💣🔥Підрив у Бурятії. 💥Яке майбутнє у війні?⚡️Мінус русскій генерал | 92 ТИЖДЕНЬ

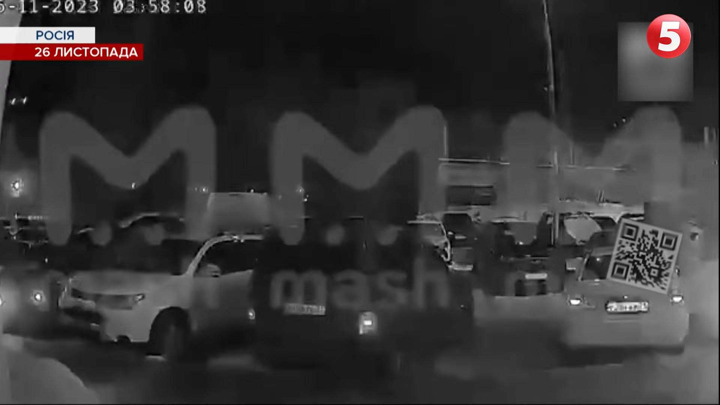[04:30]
У Тулі уламки збитого дрона впали на багатоповерхівку. Постраждав чоловік.
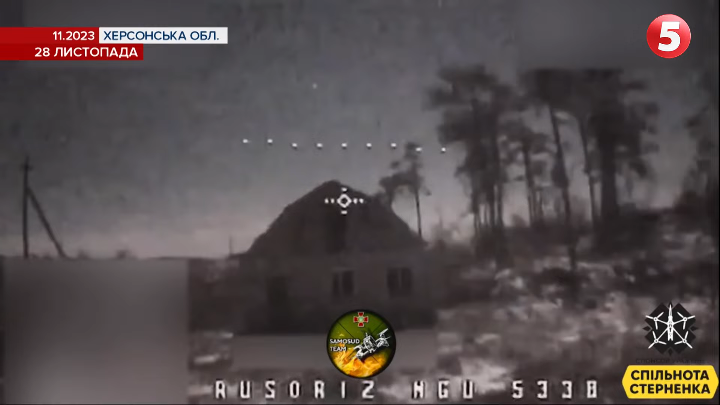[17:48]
Як і з новими дронами на Херсонщині,
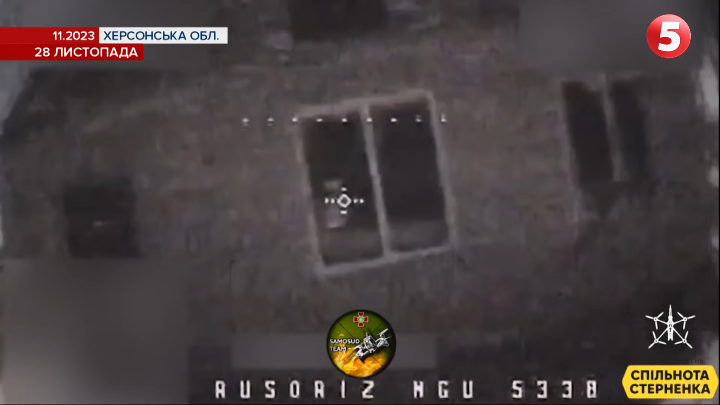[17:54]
працює екіпаж операторів «Самосуд» підрозділу «Ластівка» 11-ї бригади Нацгвардії, показав волонтер та блогер Сергій Стерненко.